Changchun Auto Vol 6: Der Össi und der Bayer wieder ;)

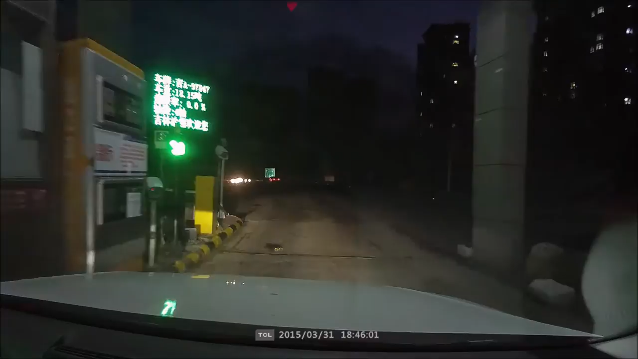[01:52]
Oh, ich sehe die Dame. Ach so. Leo. Ah, gratis, Feiertag. Ah. Ja, schön. Feiertag, du hast gratis gefahren.
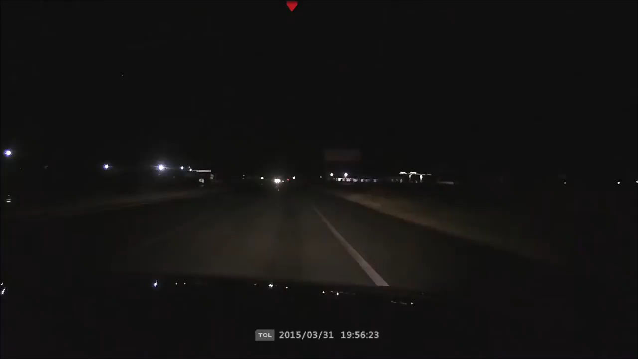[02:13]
Alter. Was liegt da? Alter Schwede, Alter.
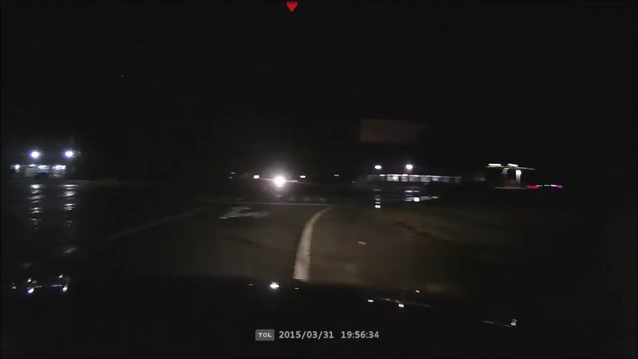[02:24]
Wie in so einem schlechten Horrorfilm. Ja. Wenn ich jetzt ist, was ist gut? Mein Handy. Das ist, hab ich schon. Das hat einen Abflug gemacht im Fußraum. Alter.
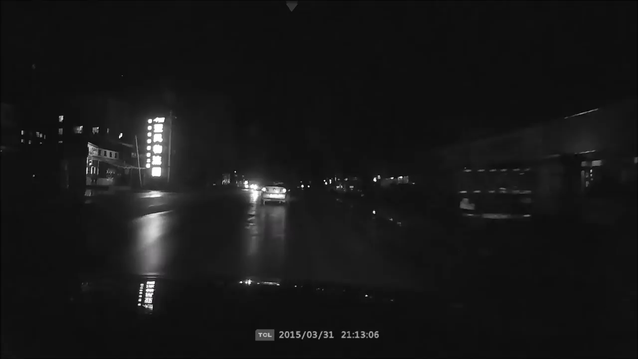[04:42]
Ich glaube, baut man fast den Unfall und dann ist man schon irgendwo. Und schon beginnt der Horrorfilm, Alter.
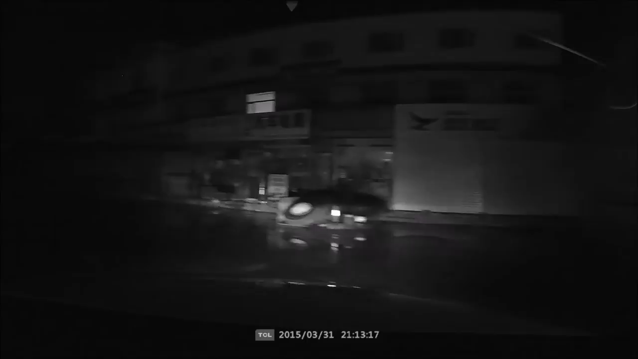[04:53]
Genauso fangen die Filme immer an. Kann man gleich wieder die Zombies verlaufen. Ich bin hier wieder für Polizei, Alter. Alter. Da war eine Eisenbahn, oder? Nein, da ist noch nicht. Nein, da war eine. Nein, da ist noch nicht. Nein, da ist noch immer nicht. Das ist ja die Bauwärter, oder? Ja, was? Wahrscheinlich. Das ist doppelt, ja. Ui, da ja.